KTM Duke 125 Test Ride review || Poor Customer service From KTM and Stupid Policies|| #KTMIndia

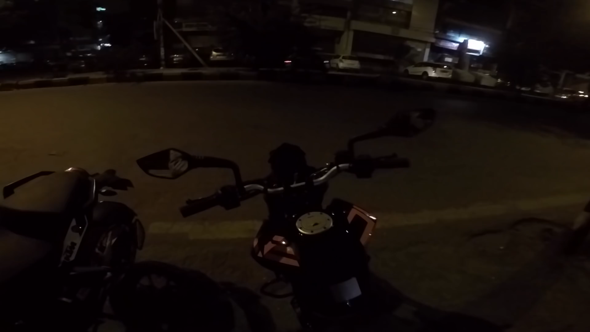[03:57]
let's see the switch gear it's just like the 200 everything is normal.
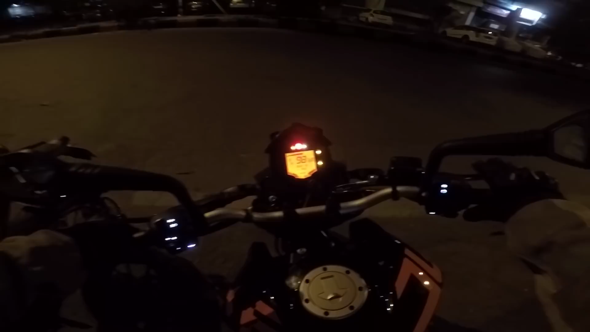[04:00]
It's just the ABS that is working only on the front end which is good. So my height is 510 and the seat height is above 800 that you can see in the specification but I can give you my views on it. And as per my view I think the seat height is good both of the feet are
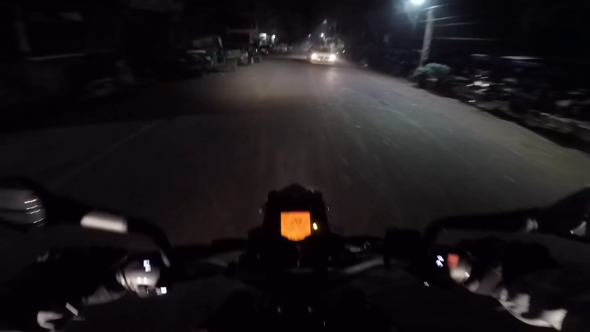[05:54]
Now good feedback from the suspension it has the WP which is a good thing and that is the reason the price is a little bit more than what you can expect from a 125 cc motorcycle in India. So I'm riding at what 30, 35 and no jerking but then there's no instant pull also so it's like on a mild state of tune
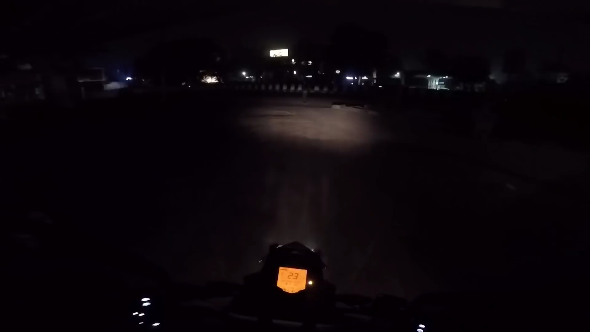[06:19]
so we'll just check the acceleration of the bike so it's almost like 0.